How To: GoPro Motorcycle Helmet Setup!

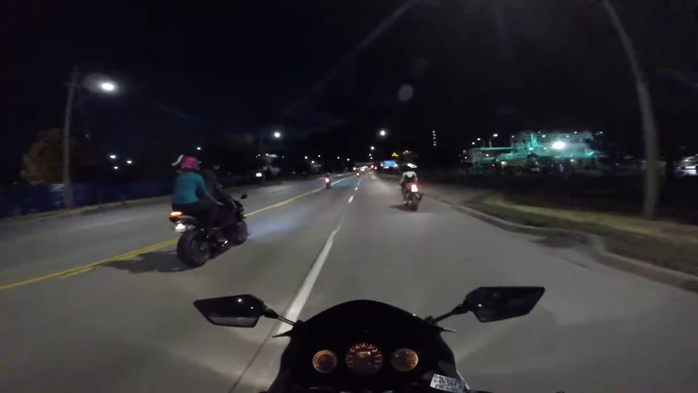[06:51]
And I hope to get in another super sport, 600cc class and up next year. If you guys got comment, suggestions, what I should get, you know, I've played around with some of my buddy's bikes.
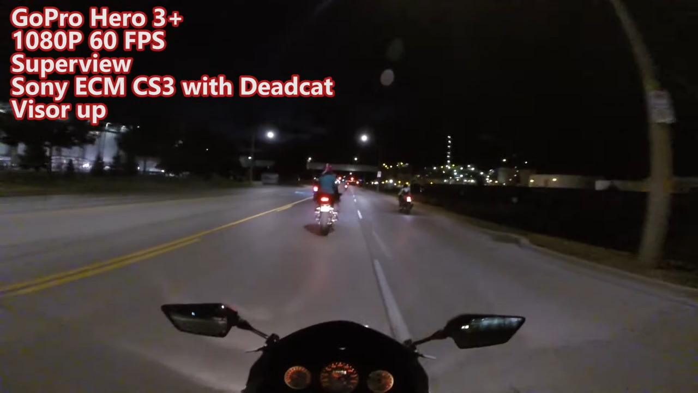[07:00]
My one friend, Joe, he's actually right here in front of me. He's got the 675 triple, the Daytona. Now the other aspect to this is you're going to want to build a dead cat around this microphone.